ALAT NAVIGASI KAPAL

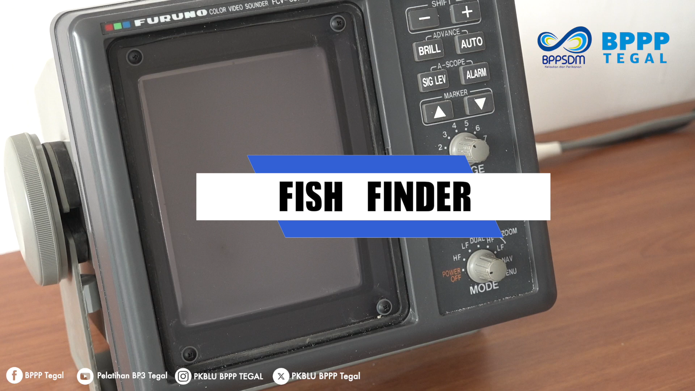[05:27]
Fish Finder Fish Finder atau Echo Sounder merupakan salah satu peralatan yang digunakan untuk mendeteksi dan mengukur kedalaman air laut,
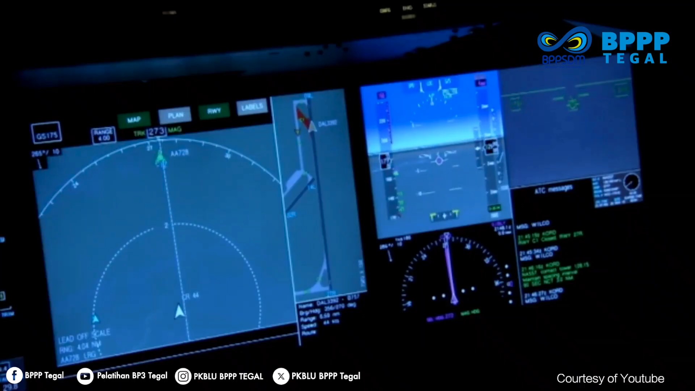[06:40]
dan benda lainnya yang dapat memantulkan gelombang elektromagnetik,
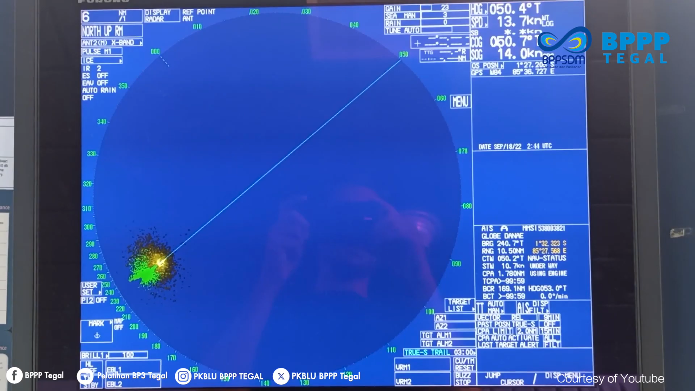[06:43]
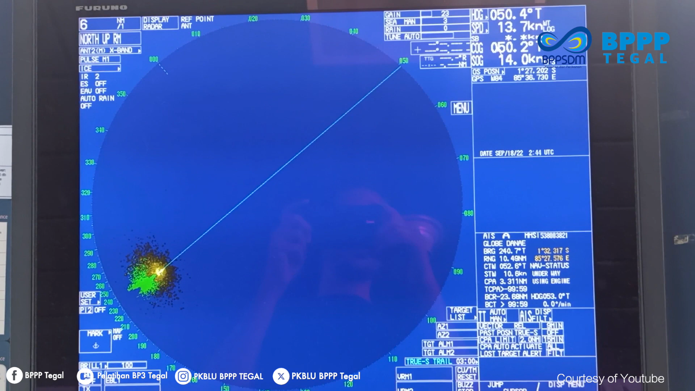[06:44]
bahkan awan yang rendah, serta hujan pun dapat diteteksi oleh radar.
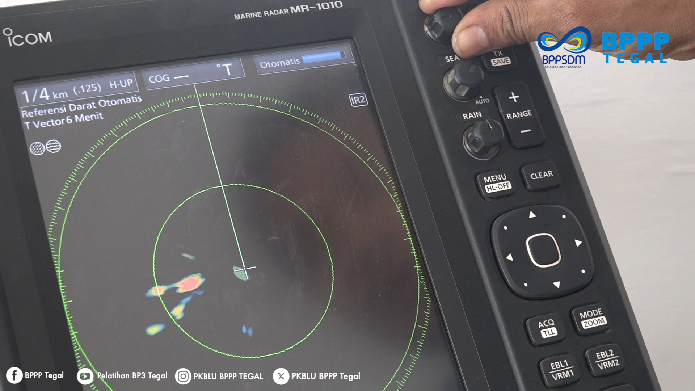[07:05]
Game digunakan untuk mengatur kepekaan penerimaan receiver dengan memutar tombol ini searah jarum jam.
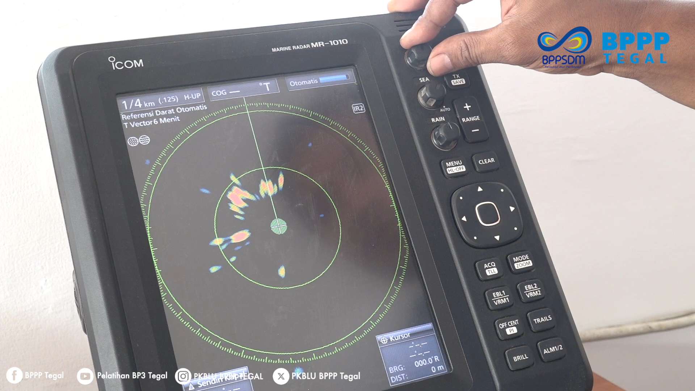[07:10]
Display unit akan mengatur kepekaannya untuk menghilangkan tampilan gambar yang kotor atau noise agar layar position plan indicator atau PPI dapat menampilkan gambar yang jelas.
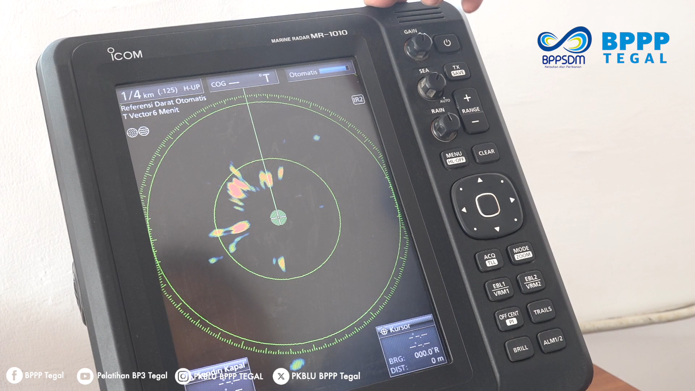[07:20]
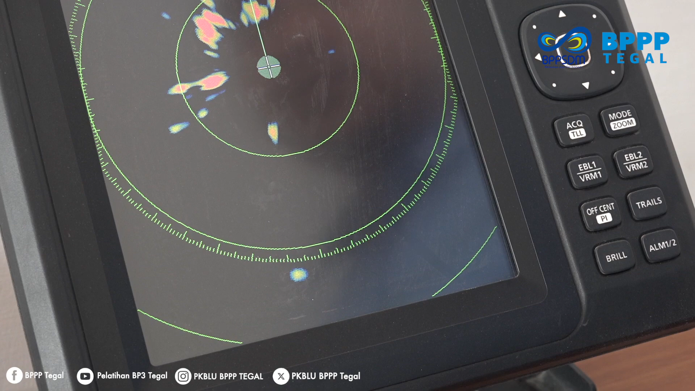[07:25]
STC Sea Turn Control Pada saat cuaca buruk,
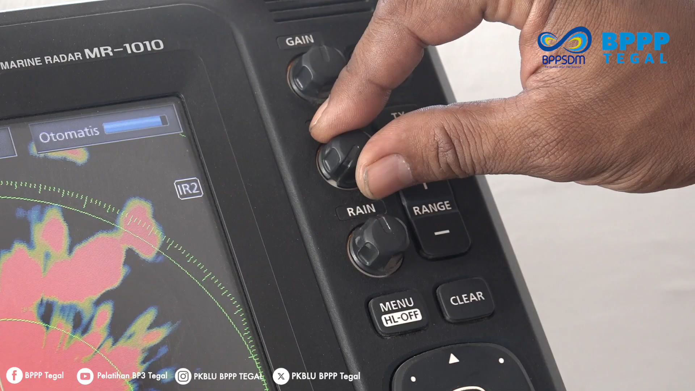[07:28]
ketika sedang melakukan pelayaran di laut,
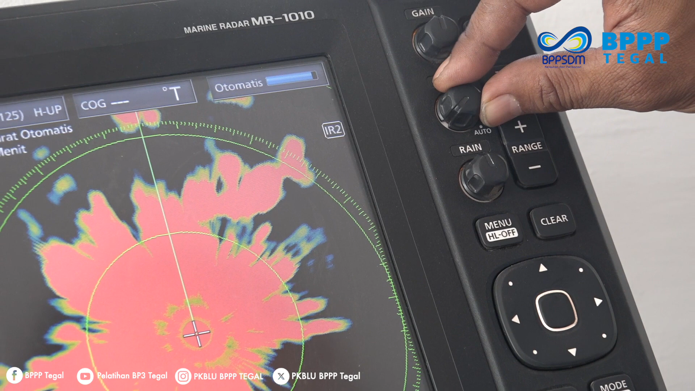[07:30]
permukaan gelombang laut dapat terdeteksi oleh radar dan tergambar pada
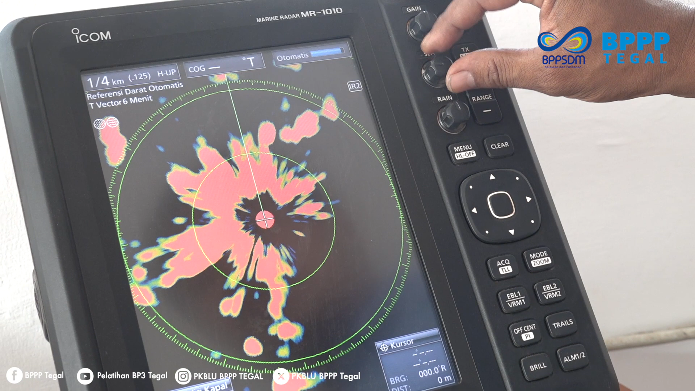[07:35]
PPI yang menyebabkan tampilan obyek terkadang tertutup oleh pantulan gelombang laut tersebut.
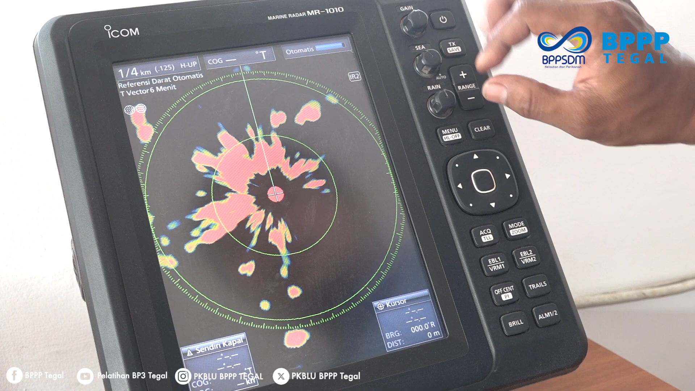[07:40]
Rain atau FTC Fog Turn Control Ketika awan gelap dan rendah ataupun hujan lebat maupun salju tampak pada tampilan layar PPI, maka pengamat menjadi sulit untuk mengidentifikasi gambar obyek pada PPI.
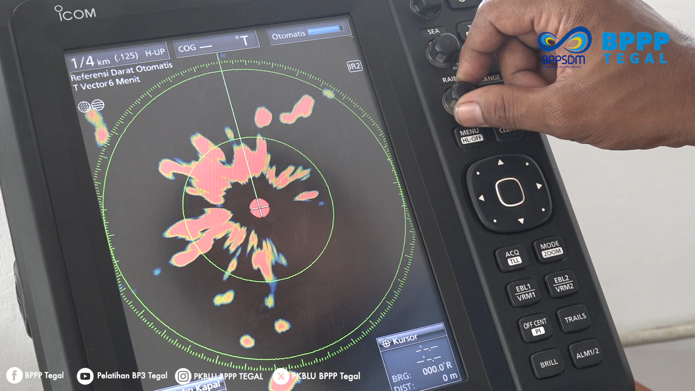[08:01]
Dengan mengatur tombol FTC, maka kepekaan penerimaan pantulan dari hujan, awan, ataupun salju dapat dikurangi, sehingga tampilan gambar obyek menjadi lebih jelas.
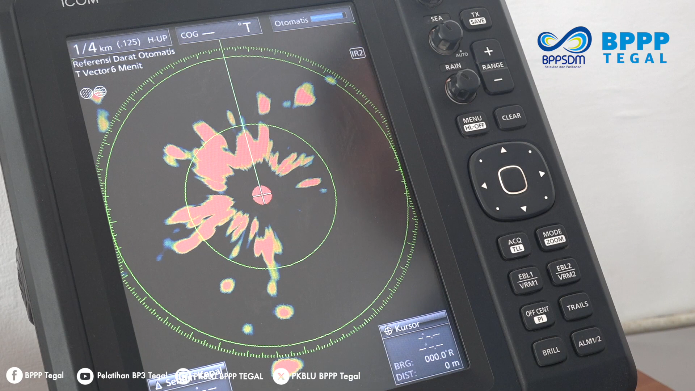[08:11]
EBL Untuk menentukan posisi kapal dengan benda-benda yang berada di sekitar kapal.
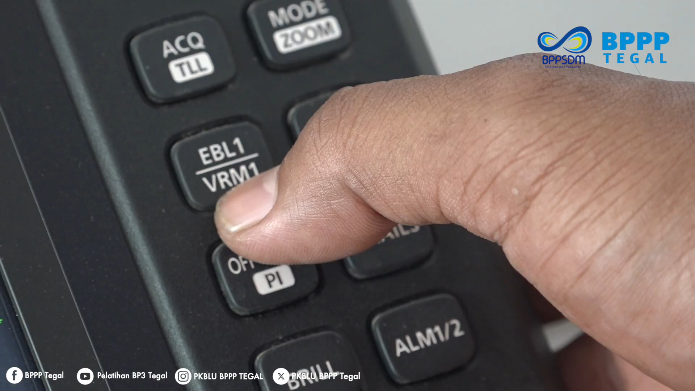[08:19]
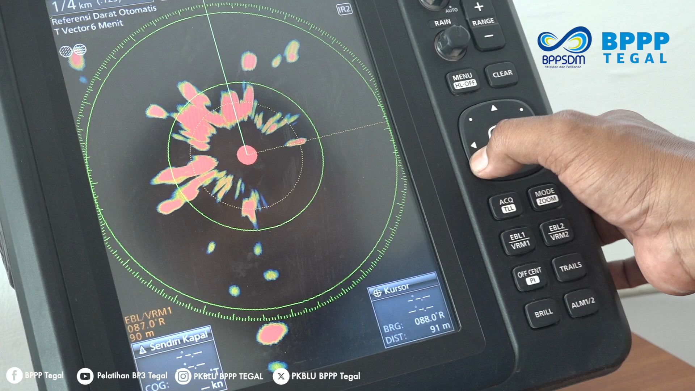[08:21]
VRM Variable Ring Marker Dengan mengatur tombol ini dapat menduga jarak dan arah baringan dari pengamat terhadap obyek.